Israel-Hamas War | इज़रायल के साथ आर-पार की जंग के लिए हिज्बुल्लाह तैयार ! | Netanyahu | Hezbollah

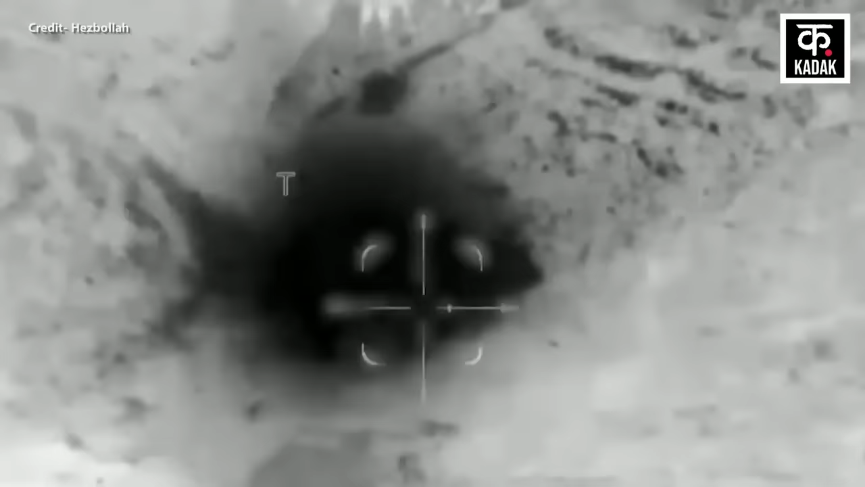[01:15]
سوہ تین بجے آل سمہ کا سین اڈے پر حملہ کیا
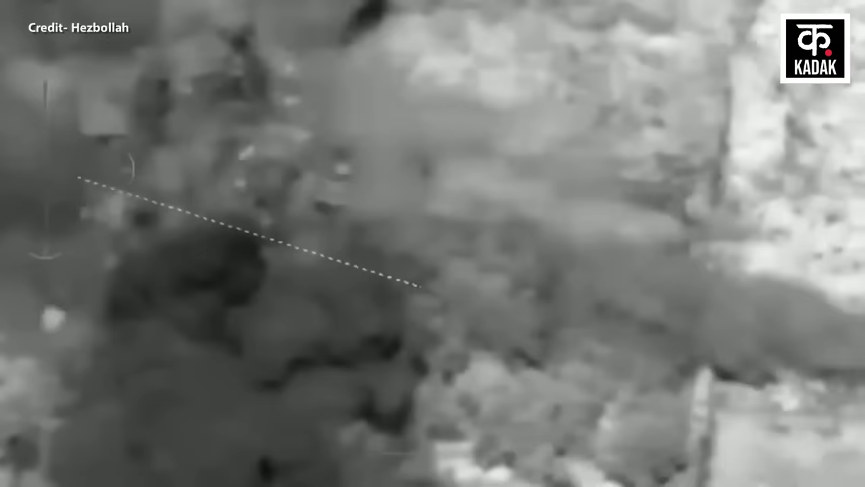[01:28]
سین اڈے پر بھی ہجگولہ نے گولی باری کی ہے اس
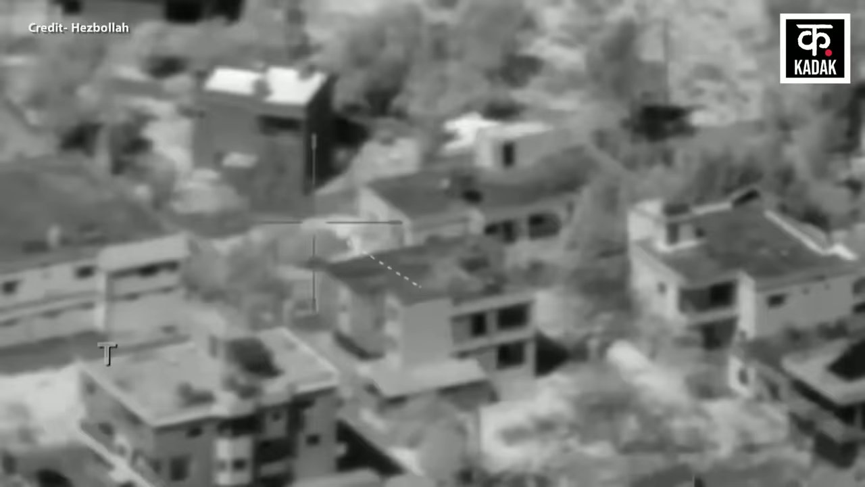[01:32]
کے قریب پندرہ
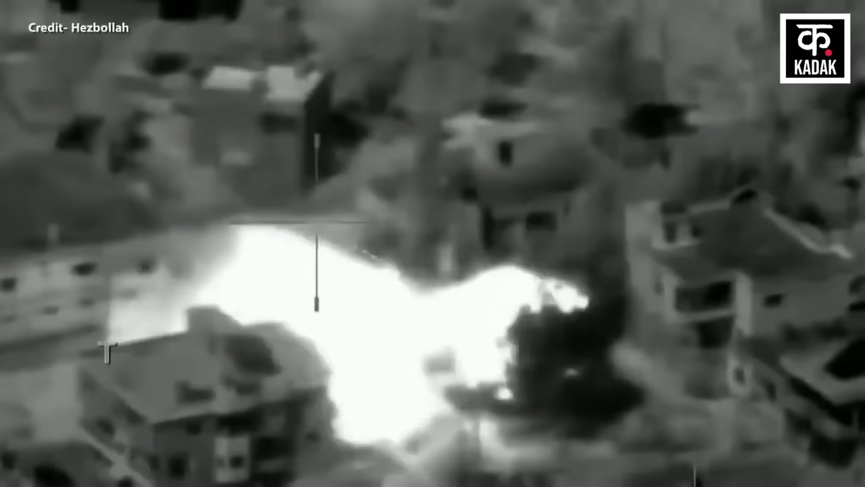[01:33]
منٹ بعد الملیکیہ سین نبیس پر بھی ہجگولہ نے راکٹ اور گولہ بارود سے
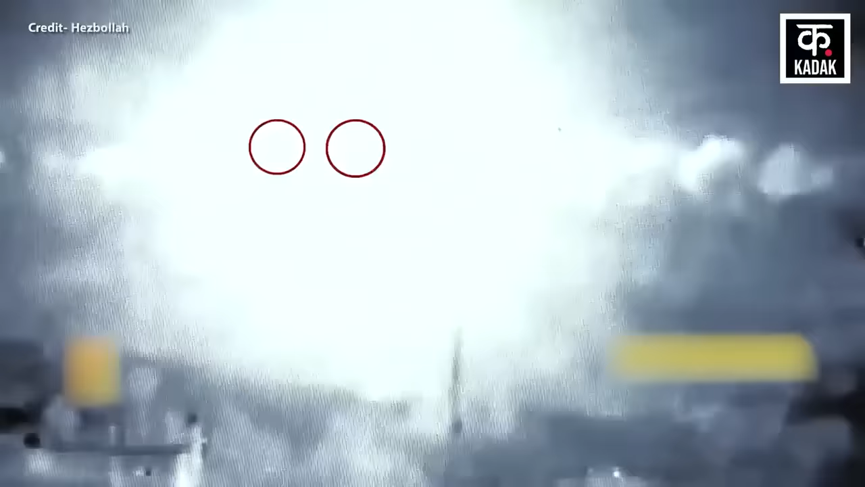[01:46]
الکرانینہ ہل کے دوسری طرف اسرائیلی سینکوں کے جماوڑے پر ہجگولہ نے بمباری کی ہے اور
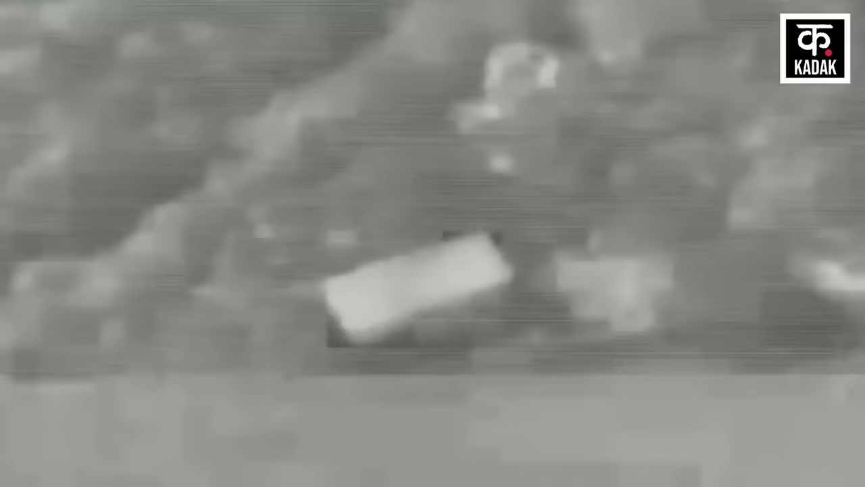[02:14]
دوسری طرف اسرائیلی سینہ نے ہجگولہ کے ان حملوں کا جواب دیتے ہوئے لیبنان کے الناکورہ میں ائر سٹرائک کی ہے نیو جیجنسی علمیادین نے اس حملے کی پشتی کی ہے علمیادین نیو جیجنسی کا کہنا ہے کہ کامنین کے باہری
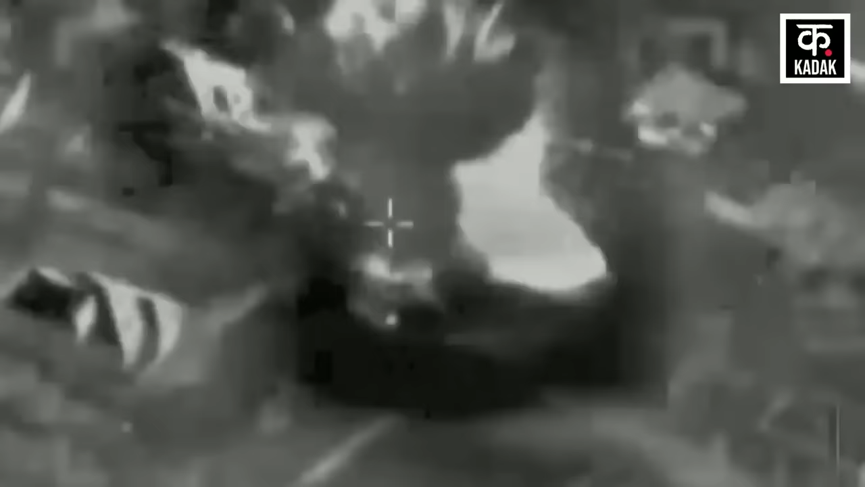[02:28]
علاقے میں اسرائیلی سینہ نے یارون قصبے پر تین بار ہوای حملہ کیا
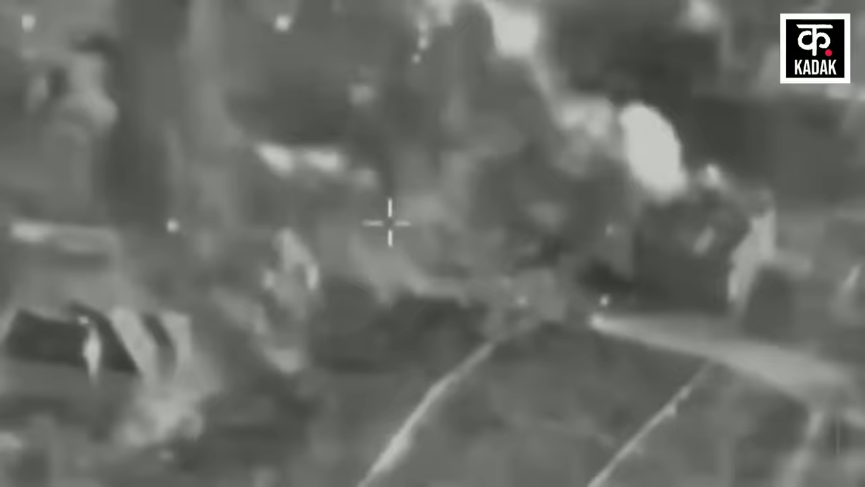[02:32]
اس کے علاوہ آئیڈی ایف نے تایر حرفہ چمہ اور کفار قلعہ کے باہری علاقوں میں بمباری کی ہے